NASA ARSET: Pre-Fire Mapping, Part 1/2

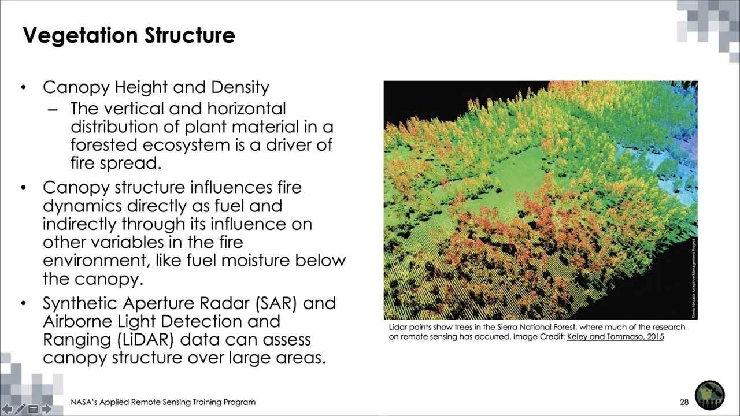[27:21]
And I mentioned our recent training on the use of synthetic aperture radar, or SAR, and you can also use LIDAR as a means to assess these factors. And so we won't get into this piece for this training, but it is an important piece, and the use of SAR data is really valuable here.